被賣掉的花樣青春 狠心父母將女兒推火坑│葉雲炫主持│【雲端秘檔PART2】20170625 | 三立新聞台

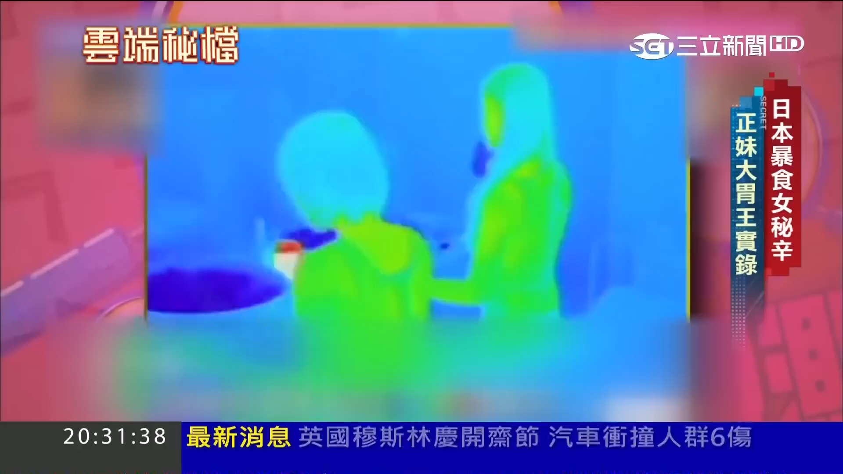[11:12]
但观察40分钟看不出有何不同